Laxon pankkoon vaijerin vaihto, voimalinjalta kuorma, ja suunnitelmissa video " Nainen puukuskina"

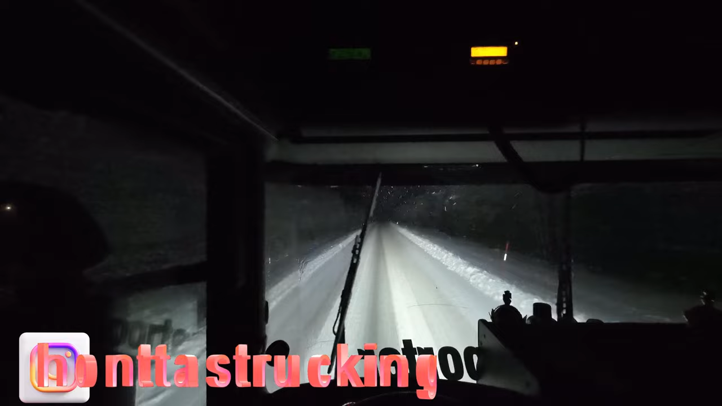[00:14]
Vaah, nyt on tie, on karkkia. Tämä on sosseilla, eivät ole soseetta ottanut poistusta. Niin, ei. Sehän vähän niinko muhkii tuon suolahiekka tuossa. Vähän se on rypyläinen, mutta tuota... Parempi se on kuin peilijäätikki.
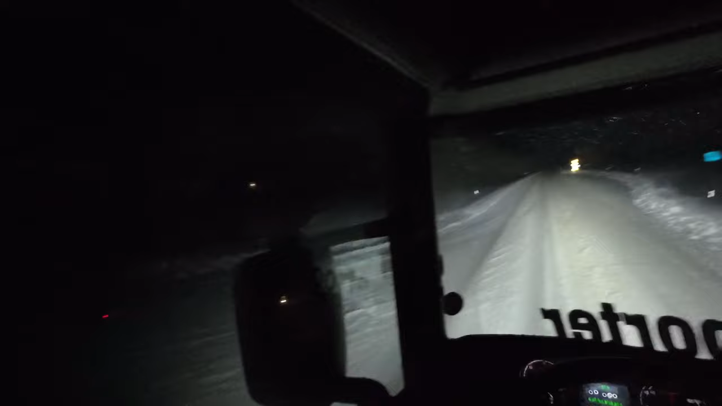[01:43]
Webasto piäs. Tämä on kohta tuosta kääntynyt. Mulla tuota etukätteen on vähän kirjattu tuota. Mikä se oli se paikka?
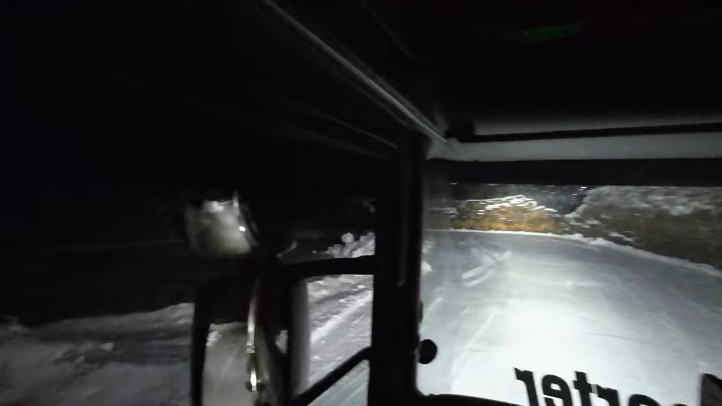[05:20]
Mene tänne purkasta saas perkele tasaan. Mä en tiedä, miksi ne ei oo hiekattanut tuota mäkiä.
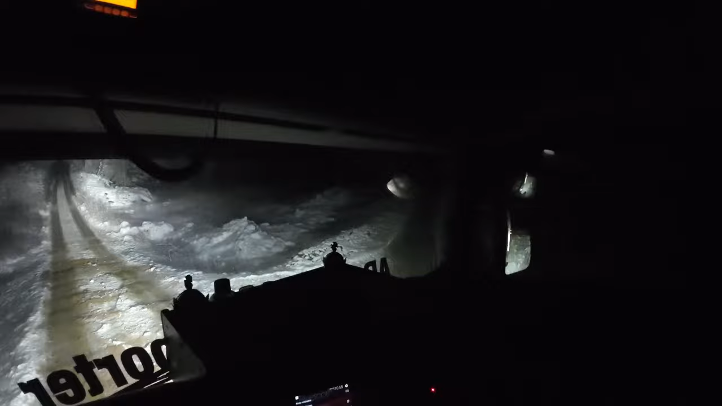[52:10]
Sitä ei tullu ja siitä ajoasentoa. Saatame vähän liukkaaksi tämä kyse.
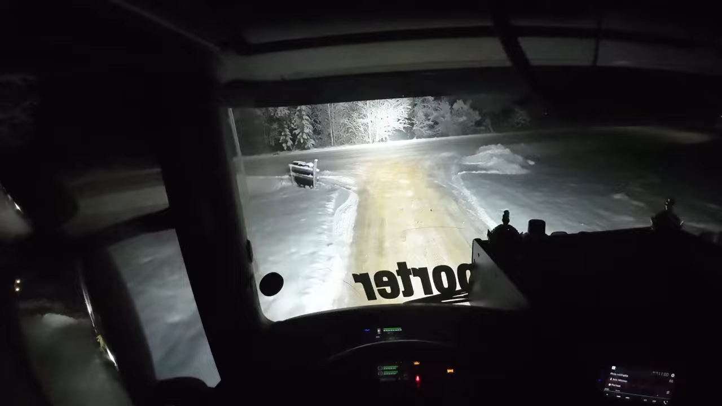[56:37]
Eikä tuu autoja vasta, kun tuolla
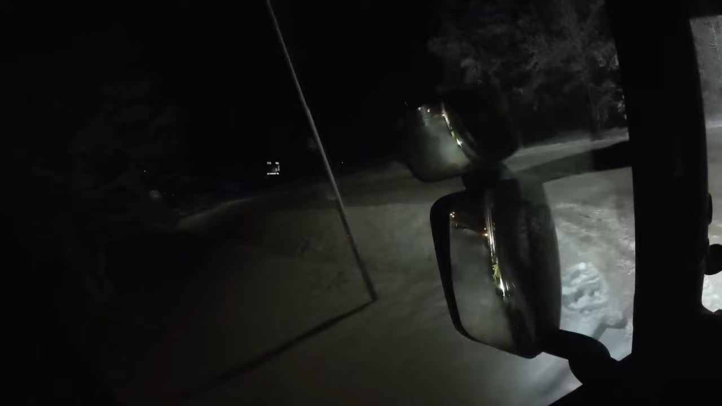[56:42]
Toisella lajella aukeut
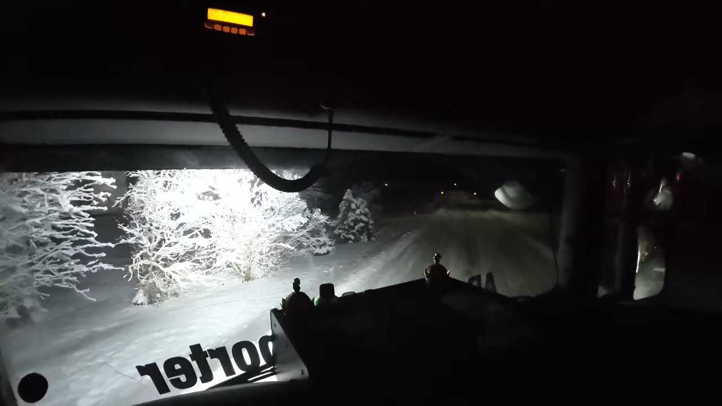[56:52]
Hirveen jyrkkää ei tohi kääntää, kun sieltä on kärri tuolla Nyt on Rataan vappaa, niin vähän kaas Kaasulla, niin ei pukkaa tuota kärrynkiä Semmonen oli se